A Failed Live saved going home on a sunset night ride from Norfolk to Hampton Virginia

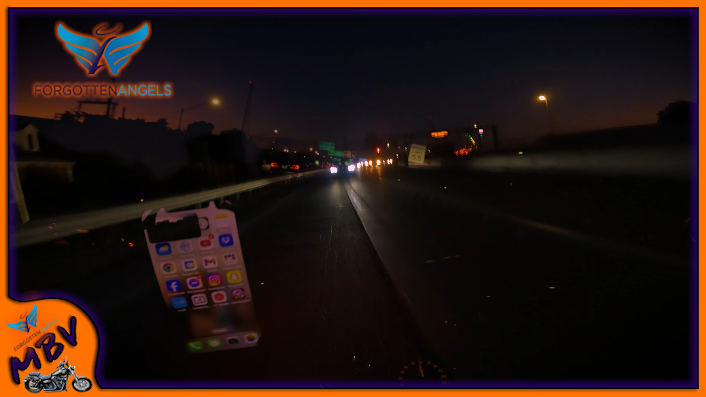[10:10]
hopefully the view is cool behind the uh behind the bars i kind of like the chest mount i like it better than the helmet or not on the harley anyway i just can't turn my head and show you things when i want to turn my head i gotta do the twist gotta do the chubby checker twist my whole body let's all do the twist huh good evening for some uh 10 knives